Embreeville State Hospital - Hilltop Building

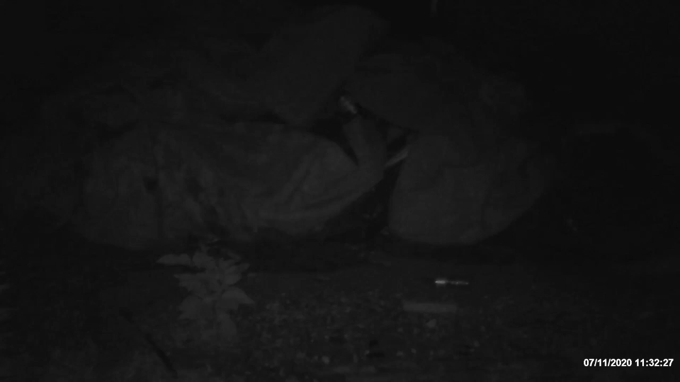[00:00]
Evening folks. I'm out here at Embryville State Hospital again. If you had seen my other video of the Valley View building, I heard some kind of weird noise and got very scared and ran off. So always trust your instincts out here. But it is July 11th, 2020 at 11.32 p.m.
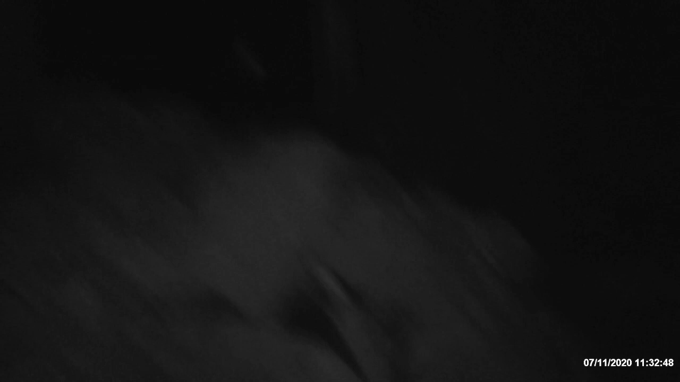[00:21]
And here's the administrative building, the one that's right next to the street here. So I've got to be very discreet. Very discreet.
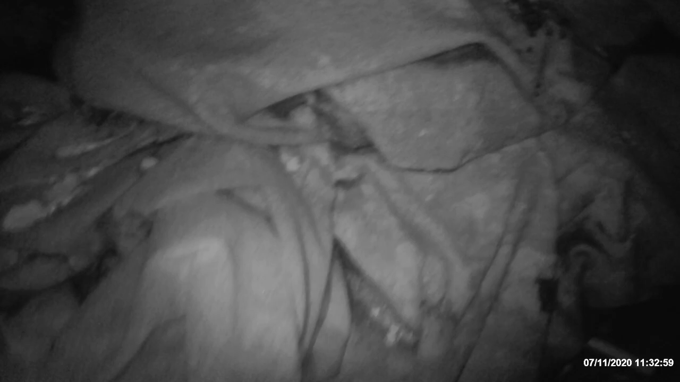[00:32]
Oh, dude, they told the carpet out. There's a pile of carpet here.
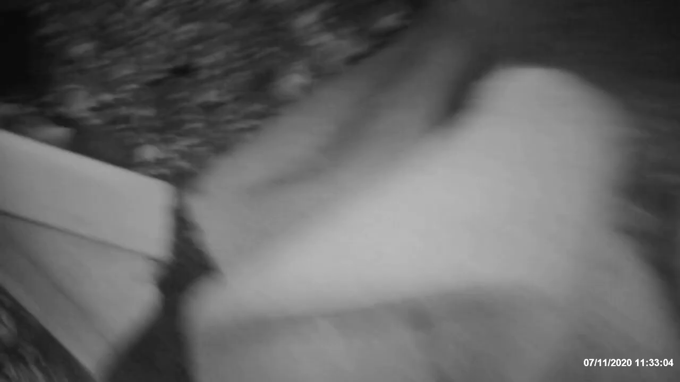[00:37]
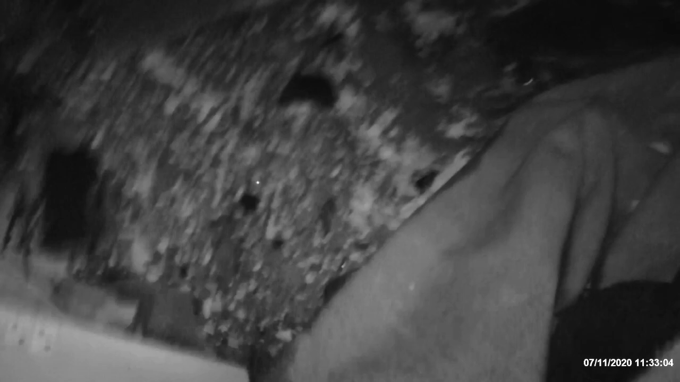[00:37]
Oh, it stinks.
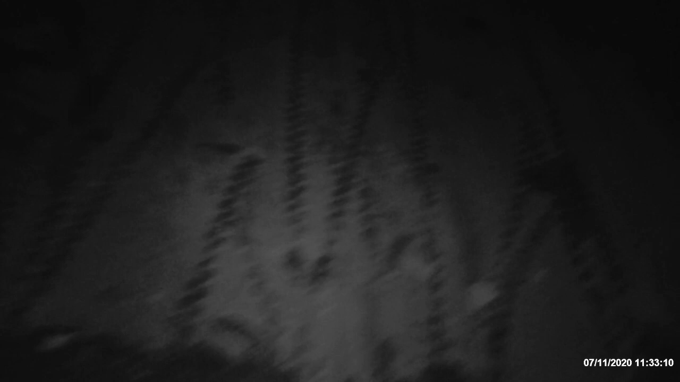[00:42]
It looks like someone went dark-like in here. Wow, dude, this place is stripped. There's nothing left in here.
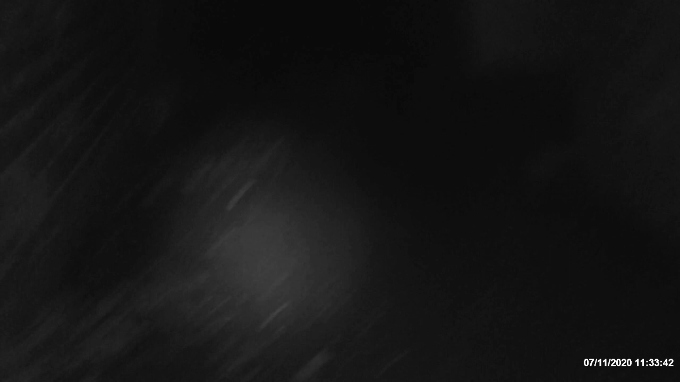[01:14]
Oh, you got that Care Bear still sitting there.
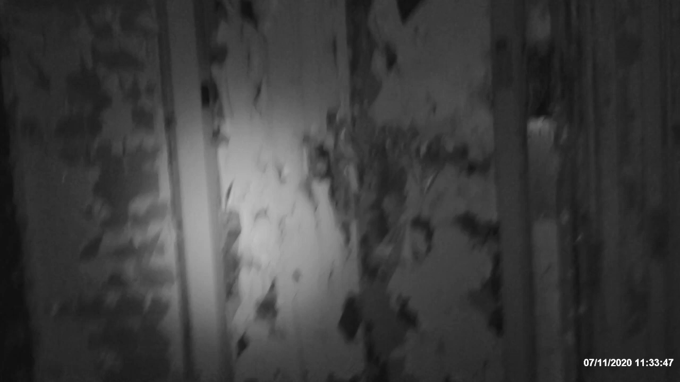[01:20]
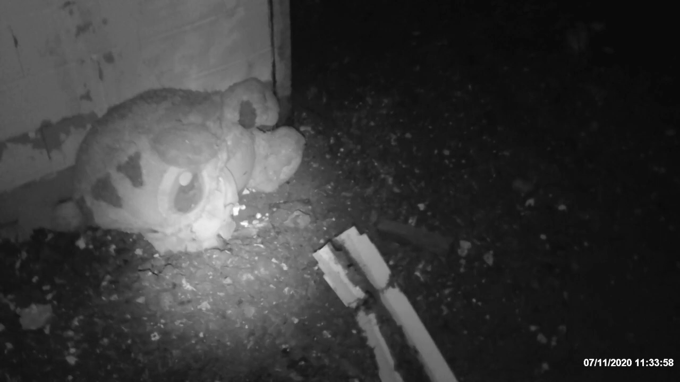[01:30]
Yo, there's an elevator that's like destroyed here. A lot of water dripping out. Now, dude, the elevator itself is like, the elevator itself is like on the very bottom floor. Wow, that's really neat.
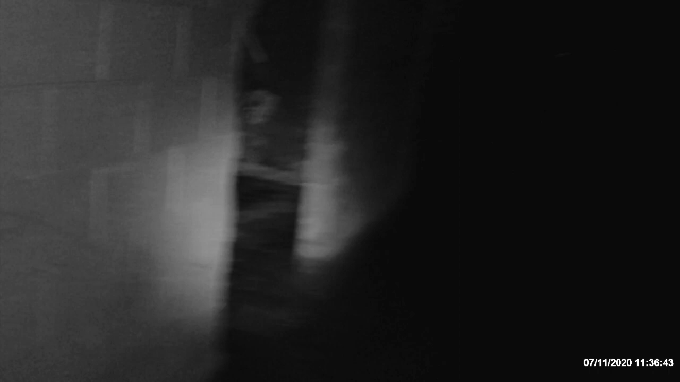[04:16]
Air's clean. Air's really clean too.
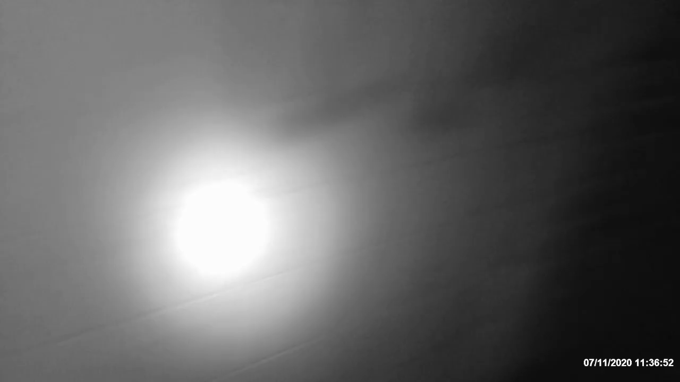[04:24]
I don't know if there's the subway tiles.
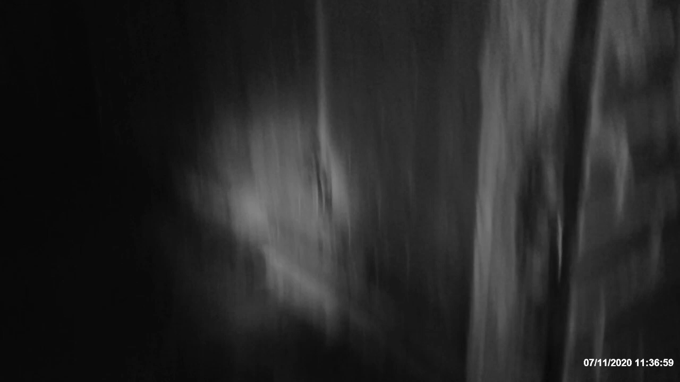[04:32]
That's what my Nana said that they called them. Bathroom right here.
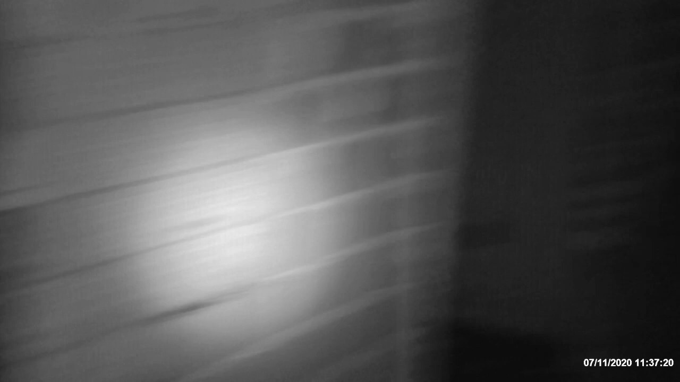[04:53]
And this is just a, uh... This is just an empty room. It's really creepy looking.
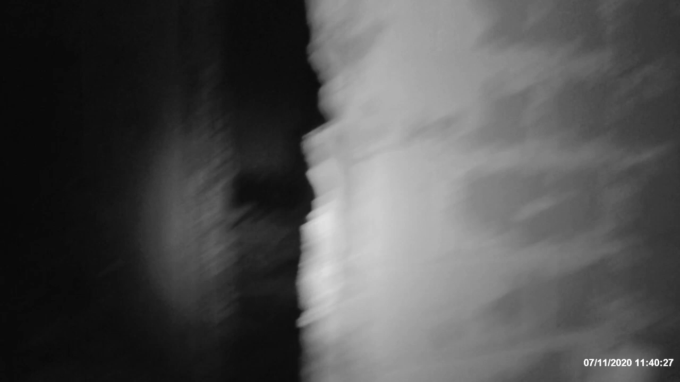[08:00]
I found the stairs dude. They go upstairs. There's insulation everywhere. Yeah, it's falling from the ceiling.
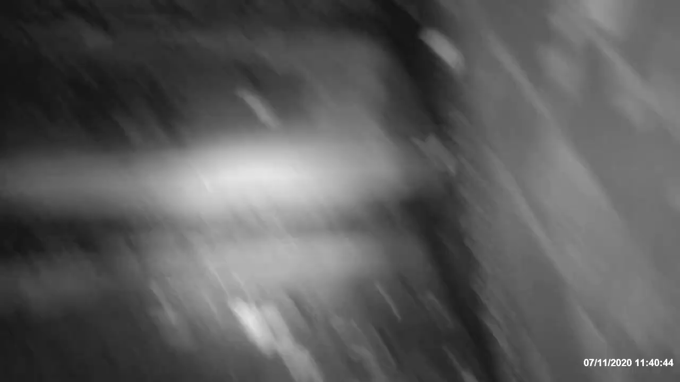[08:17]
Oh my god.
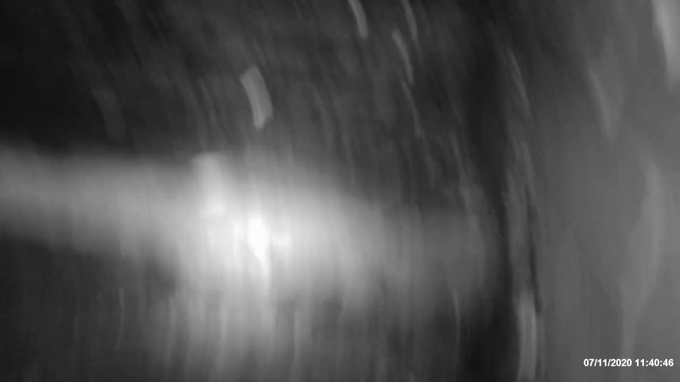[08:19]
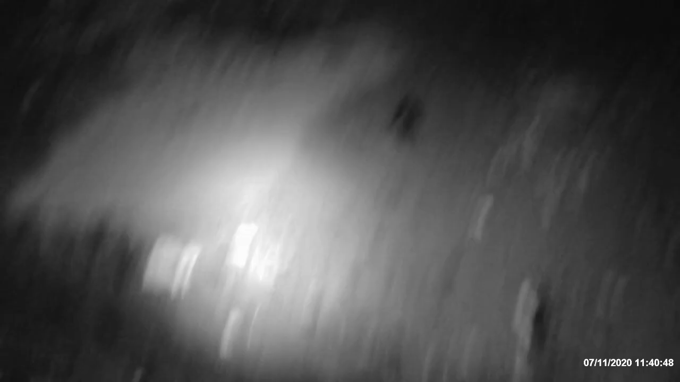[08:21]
It's really, wow. There's a lot of water up here too.
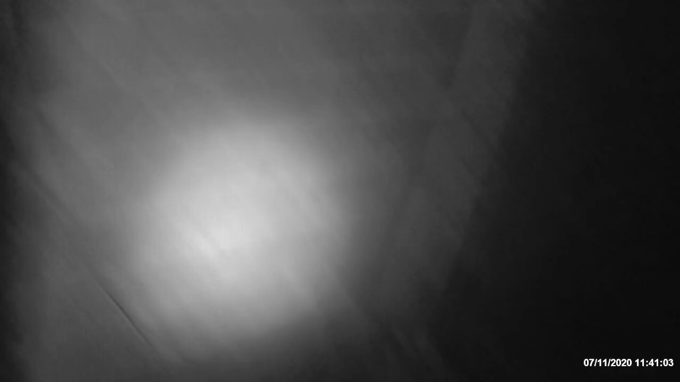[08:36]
I think a lot of these rooms like plastic, a lot of plastic in these rooms too. There's an elevator door. There's wires everywhere man. I'm recording this elevator. We're on the third floor. I wonder if it's on the first floor.
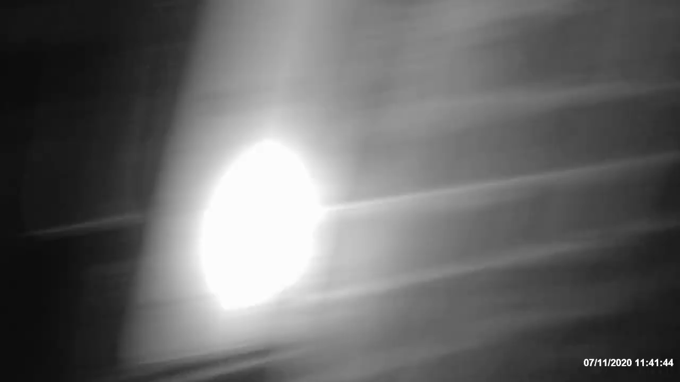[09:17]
It's very compact up here. This had to have been where people stayed.
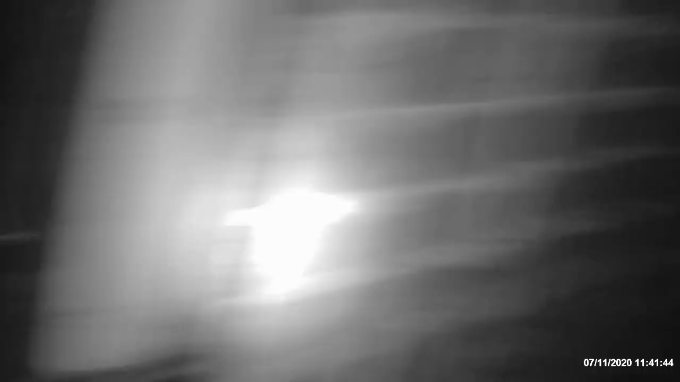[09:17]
These rooms are tiny man. Is that a crawl space in there? Nah, it's just for the pipes. Still not seeing any signage.
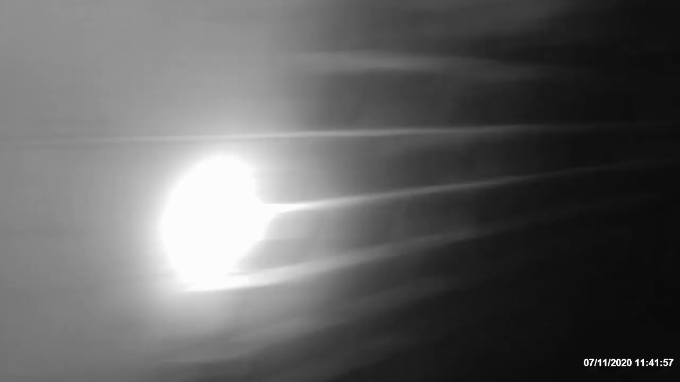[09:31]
Oh my god dude. There's insulation all over the place. Whoa, what's this? What did I just find? Another staircase. Dude, this is like some kind of room to the roof. Up here. Yeah dude, like I'm looking at the roof. Wow. And there's like really decayed looking boards laying on the floor to walk on.
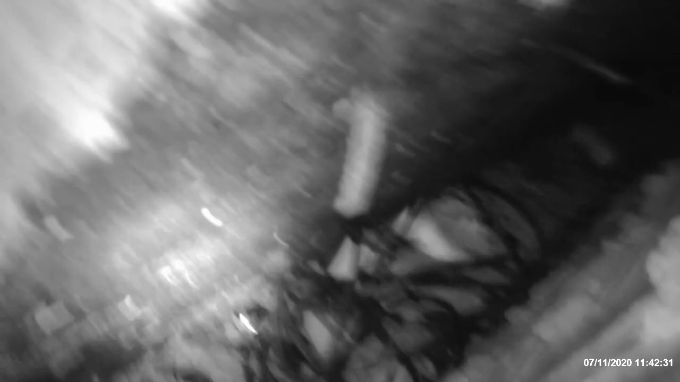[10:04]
Yeah, not going in there.
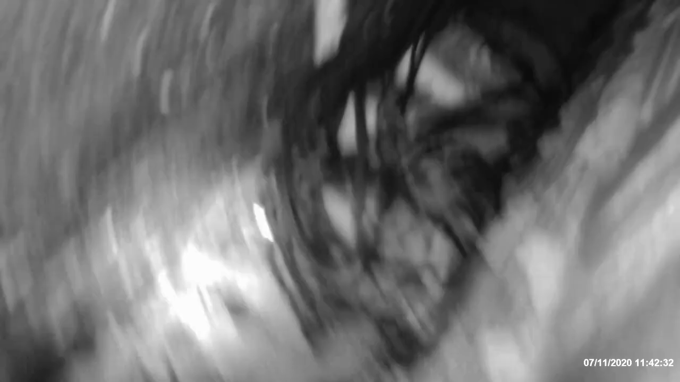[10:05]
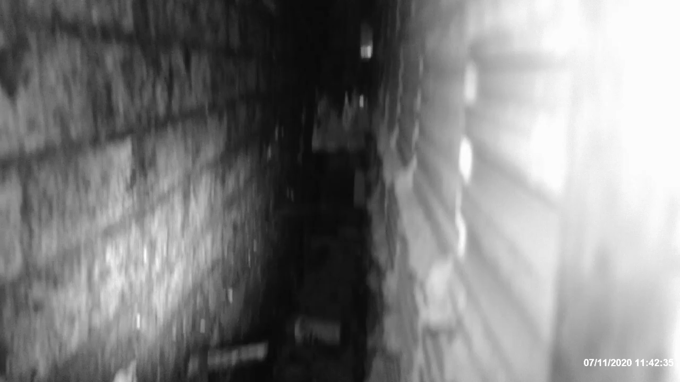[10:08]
Some old looking soda cans in here too. This is crazy looking.
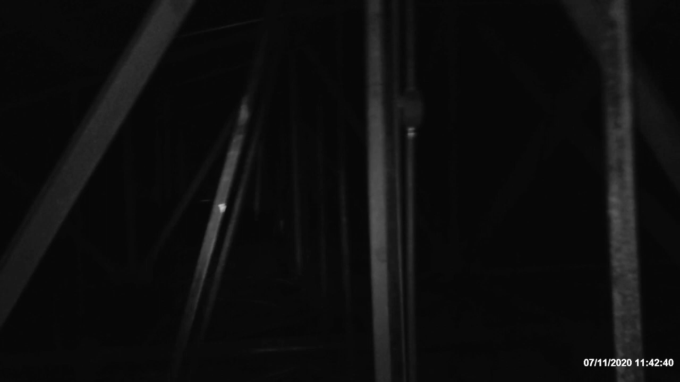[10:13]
These beams are rusted.
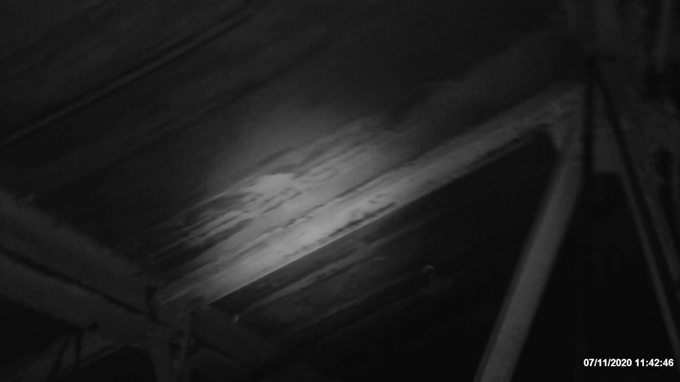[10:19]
There's a light bulb up here too. Old school light bulb.